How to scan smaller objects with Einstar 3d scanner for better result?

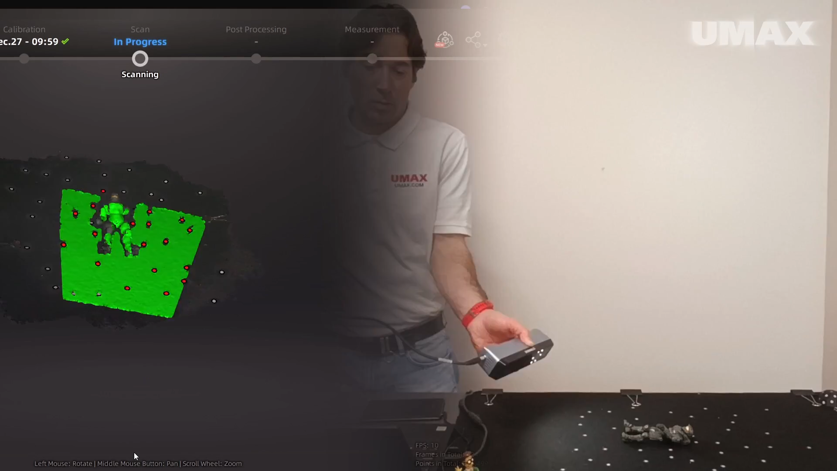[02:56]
We're going to flip him over, new projects. Here we go.
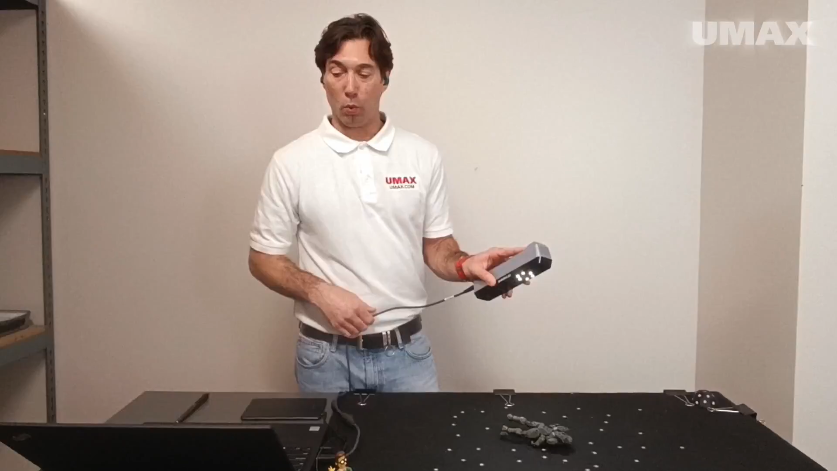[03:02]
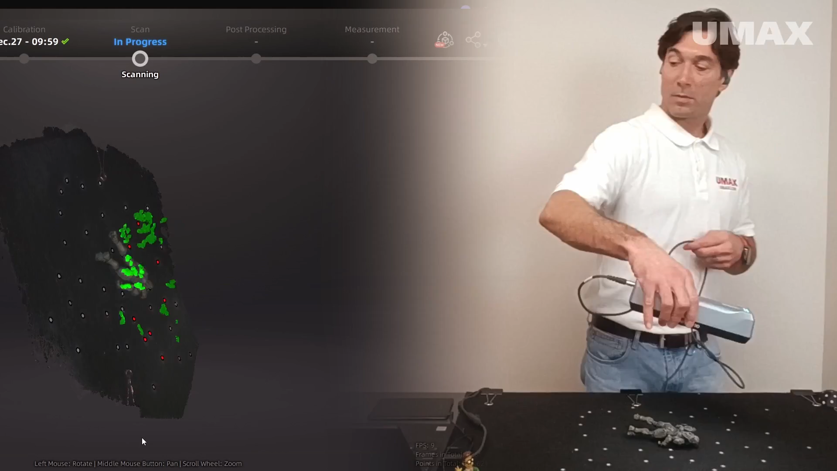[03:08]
Let's go ahead and optimize and generate point clouds. All right. Good to go. Now we're ready to align.
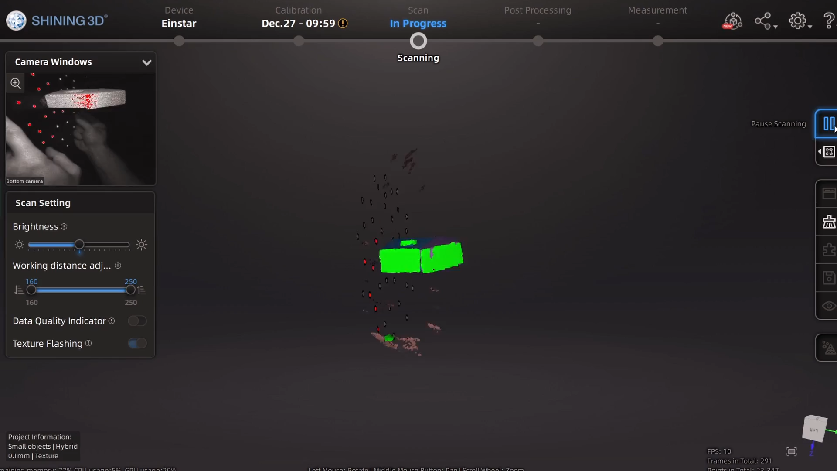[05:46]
Let's go ahead and pause our scanning. Okay.